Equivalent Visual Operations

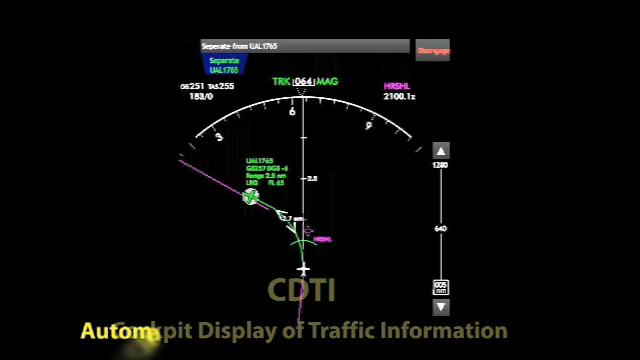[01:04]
The CDTI and its enabling technology, known as Automatic Dependent Surveillance Broadcast, or ADS-B, have been the subject of industry and FAA standards and research for a number of years.
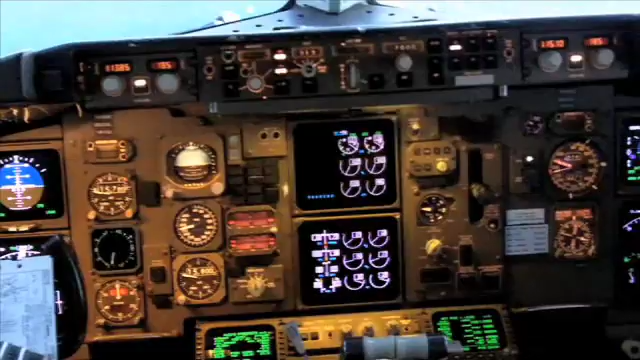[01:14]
The examples here show how, with some enhancements, visual-equivalent operations might be reclaimed using the CDTI.
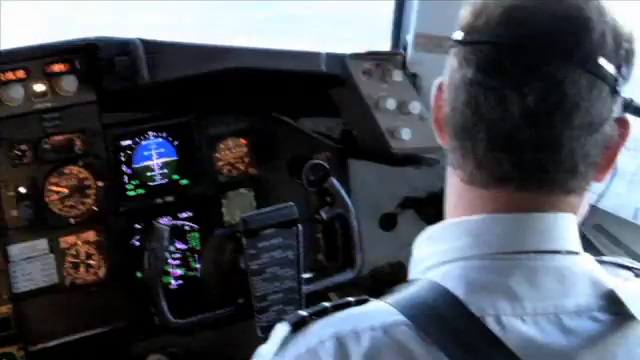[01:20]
The CDTI depicts surrounding aircraft with such parameters as their call sign, their range from own ship, and their ground speed.
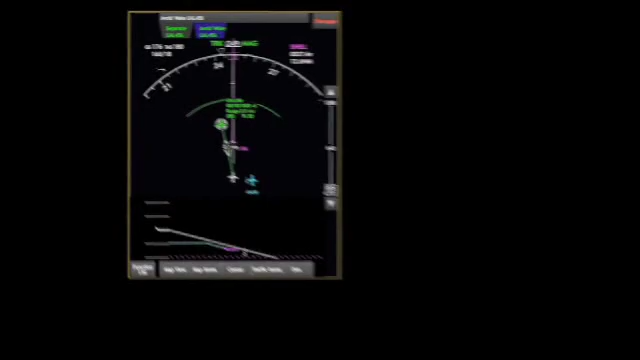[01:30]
In elevation view, a history of the selected aircraft's path is displayed. The information displayed by the CDTI will provide pilots with the situational awareness needed to maintain efficient separation from traffic,